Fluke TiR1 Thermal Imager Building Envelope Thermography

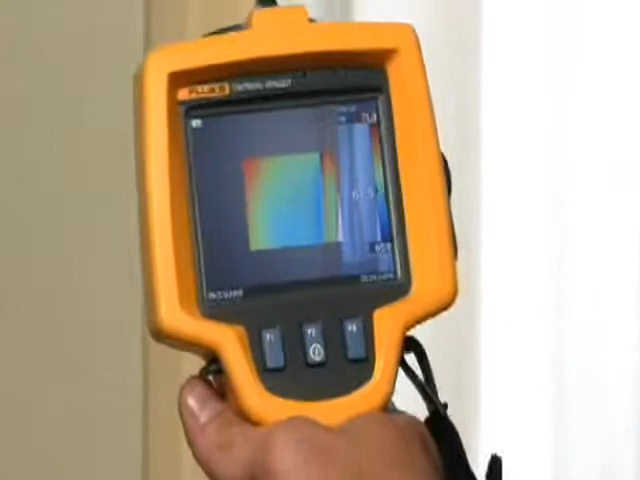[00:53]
What this is, is energy leaving the house, and that's money coming out of your homeowner's pockets.